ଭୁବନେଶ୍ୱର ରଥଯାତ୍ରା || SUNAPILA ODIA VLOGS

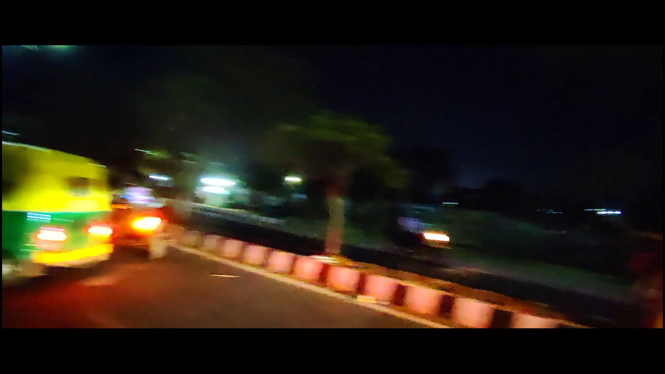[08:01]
ବର୍ଜନଟା ଯିବା ସାଙ୍ଗମାନେ ଇଏ ହେଉଛି ସେଇ ରୋଡ଼ ଯେଉଁ ରୋଡ଼ ମୁଁ ଆପଣଙ୍କୁ ଆସିଲା ବେଳେ ଦେଖେଇଥିଲି କେତେ ଗହଳି ଥିଲା ଯେହେତୁ ତିନି ରଥ ବର୍ତ୍ତମାନ ପହଞ୍ଚିଯାଇଛନ୍ତି ଆଉ ଏ ରୋଡ଼ ପୁରା ଖାଲି ଏବେ